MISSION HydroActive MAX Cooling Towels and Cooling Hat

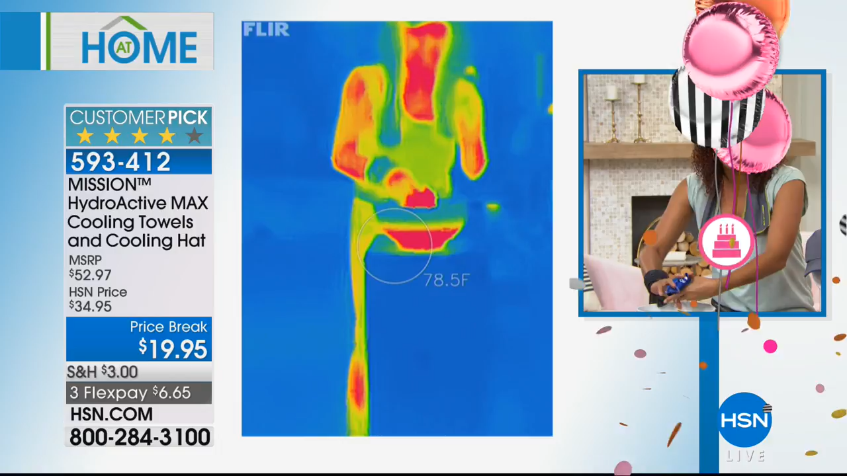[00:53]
On screen: spot 78.5°F
which a thermal camera takes heat and all that's cool so you can see that temperature in the red right before your eyes is hot it's like in the 90s right so I take a towel all you do
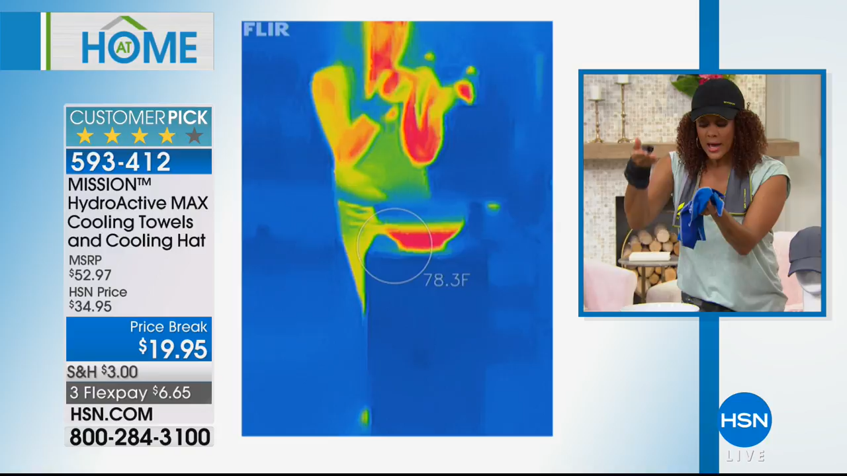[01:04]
On screen: spot 78.3°F
add some water you wring it out and then watch this my friends soak ring and snap I'm gonna give it a few snaps all that does is activate the technology in the towel by the way that is 100% chemical free will never ever go away won't wash out it's permanent built into the fabric and this towel as you see the color start to change goes from that hundreds down to the 70s because it gets 30 degrees below your average body temperature so now what do you do with it put it on your neck put it on your wrist your pressure points your